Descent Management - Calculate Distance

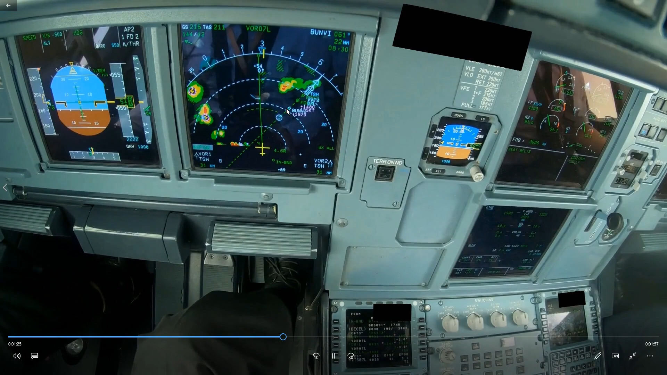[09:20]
And then NAV will be blue. It will draw a line exactly to the intercept point. There we go. So now it draws an intercept line and now the distance on the FMS will be exactly what you'll be flying.